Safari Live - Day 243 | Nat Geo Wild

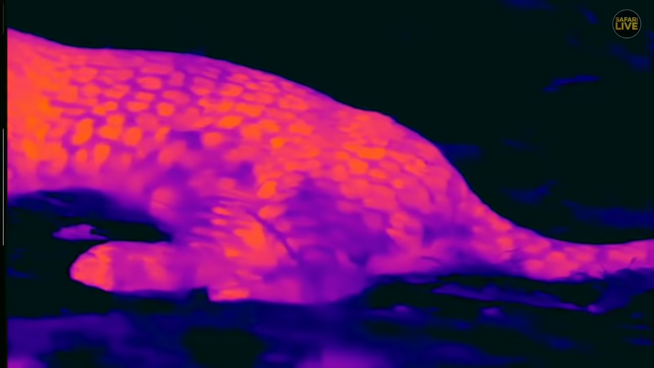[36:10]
We have taken out the FLIR T1K once more. And there is Horsana in glorious thermal image. And you can see that he's found the perfect place to lie. I say that because clearly you can see that the sand around him is much cooler than his body. So although it's been quite a hot day, he's found himself a nice cool spot to lie in.
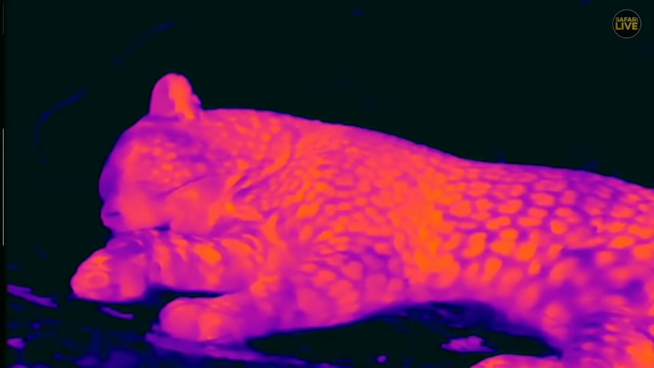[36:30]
In fact, his breathing has become slightly deeper and less frequent than it was a little earlier. So clearly he's settling in for a lengthy sleep.
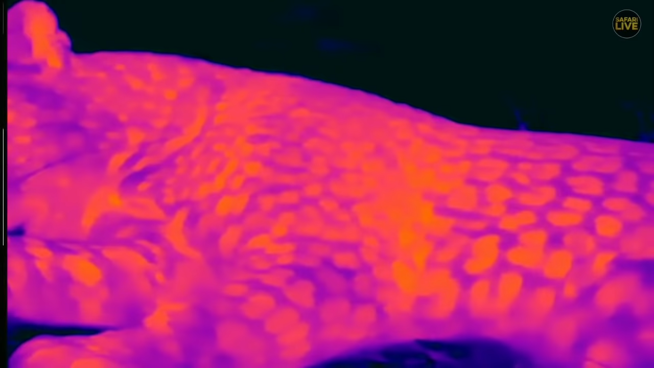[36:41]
I think we're going to stay with him. I don't think we're going to leave him because we have to do...
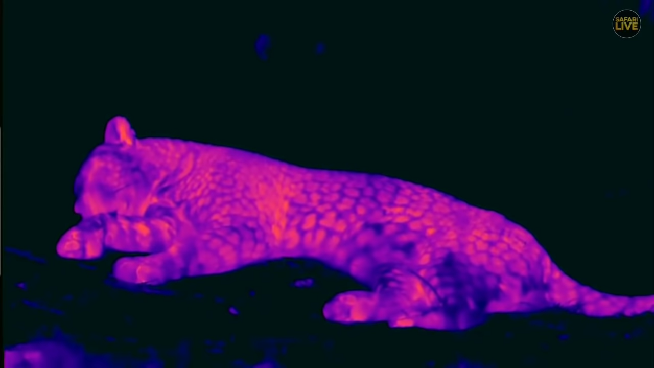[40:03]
So they really are very nicely camouflaged at those times of the day. Basically, their fur takes on the appearance of ground that has got leaves fallen on it with bits of or shafts of light shining onto the ground through the vegetation, if you know what I mean. That's what I mean by dappled light. That's why we think they have rosettes anyway.
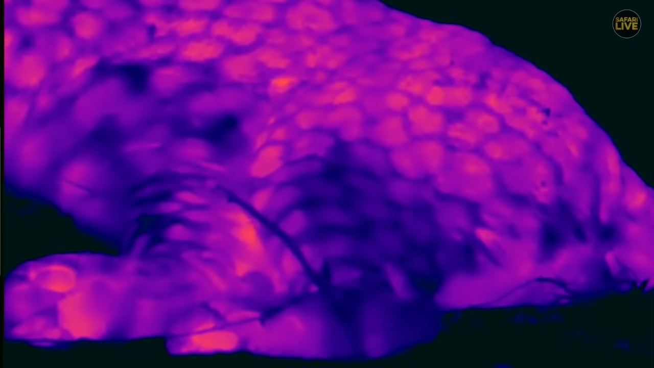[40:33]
Maybe it's just so that they look pretty. Isn't it interesting how very clearly the spots are not all the same temperature?
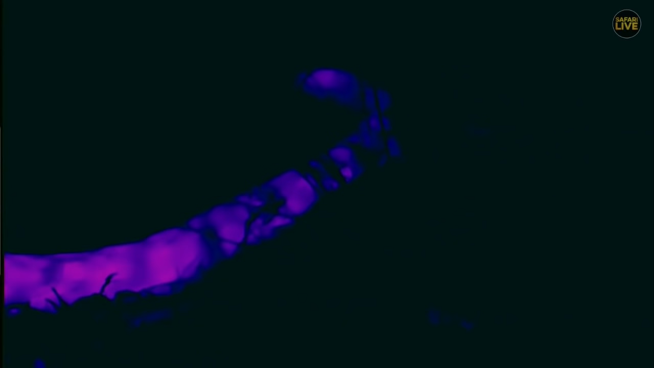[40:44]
A little colder than the tail is. His tail is very cold. So let's just look there. I'm trying to see which bits are hotter. I mean, it's the black bits, the actual spots. Well, the black and the copper inside the black bits
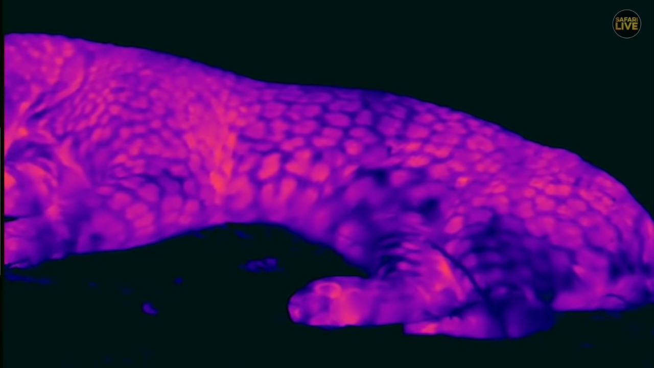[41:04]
are hotter than the white skin around it, which is what you'd expect. You'd expect those black bits to be radiating heat at a slightly hot or
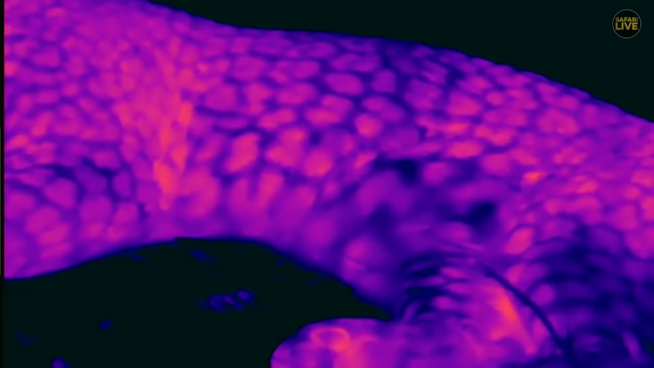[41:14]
higher rate than you'd expect the white bits to be radiating heat. They'd also absorb it quicker, of course.
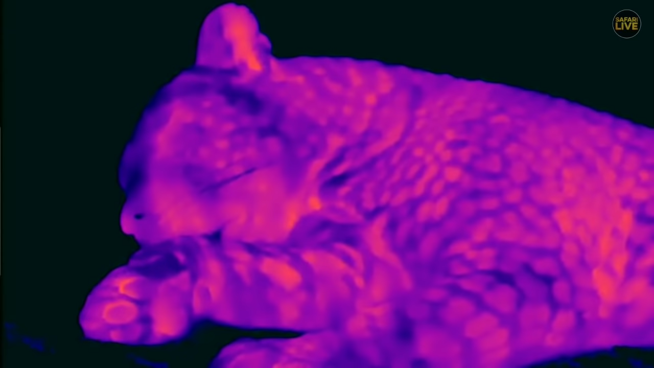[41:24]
Maybe there's some form of thermoregulatory effect that those spots have, but I don't think so.
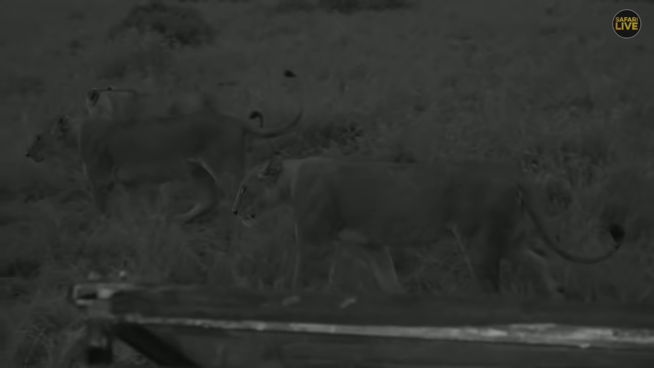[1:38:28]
here they go up and mobile the Oino pride led by the two adults
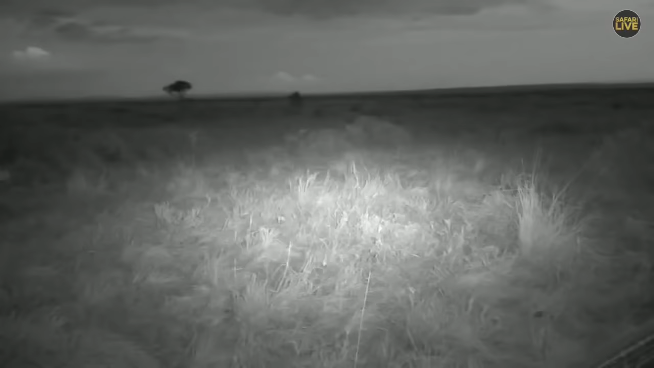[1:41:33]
just behind the bush of course a little bit more up to the right as the two youngsters are having a play there
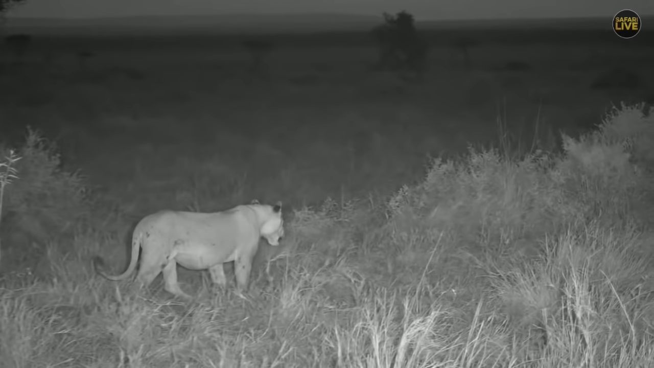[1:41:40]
they're walking through the landscape
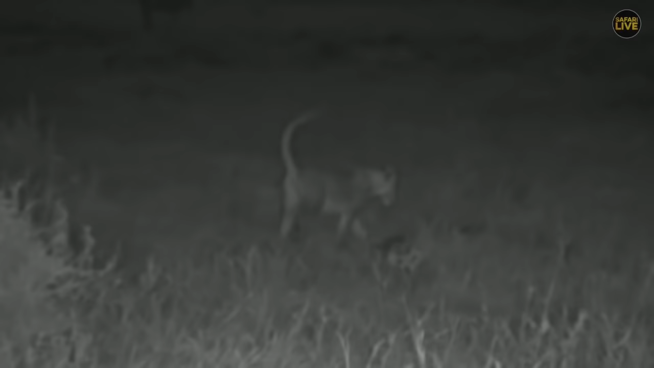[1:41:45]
no doubt in search of some more food it's never enough food they're probably actually going
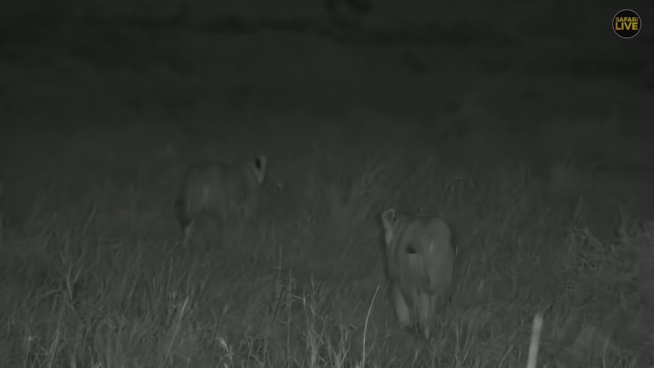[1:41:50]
to go get themselves something to drink it's probably a little drainage system or puddle nearby that the adults know about and once their thirst is quenched well then who knows what to next we'll stay with them as long as we can but it's important after rainfall that animals especially when they have a territorial marking which is urine or scent marking to demarcate it again so as to prevent others from crossing those barriers because with rain washing away the scent
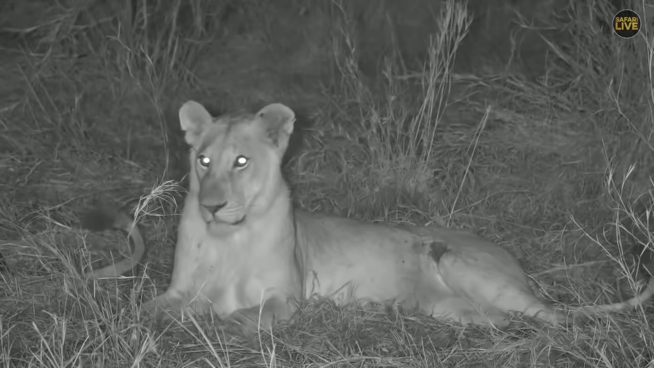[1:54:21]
yes well that is what the duke does he's got a PhD in napping there you can see the young male you can just see the bit of hair on the neck it's quite difficult to see at this age he's still quite young but you can easily see the wound on the inside of the leg that even at this time of night the flies are still festering around that is a nasty one
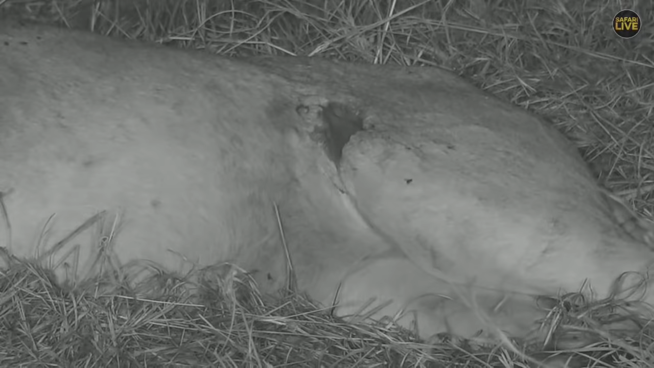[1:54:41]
but I'm sure he will be fine we've been following them for a little while they've had a little few bouts of play and now there are also some of them electrical lightning in the distance far away there's a very lazy lions it's very hard being a lion in the Masai Amara I think very hard
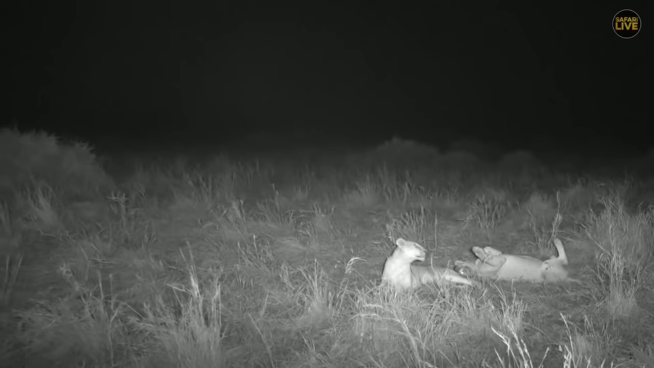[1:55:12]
what is the wind bringing to you there what can you smell hmm hmm is there some animals in there oh no that's that's what the wind was bringing was a roll in the grass look at the size of his belly compared to the girls he's definitely had excuse the use of the term the lion's share
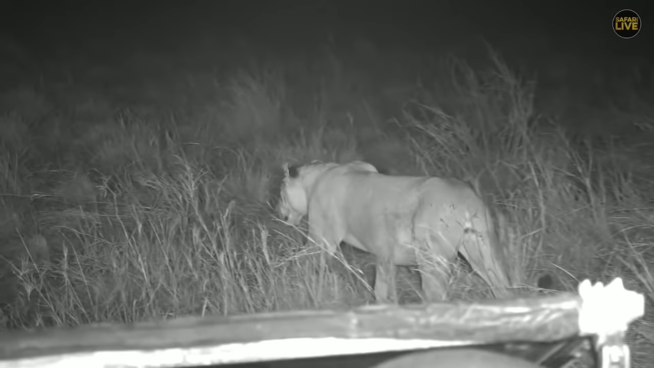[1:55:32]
and if you were not sure he was male quite easy to see underneath the tail okay well let's quickly go down to Juma with the little chief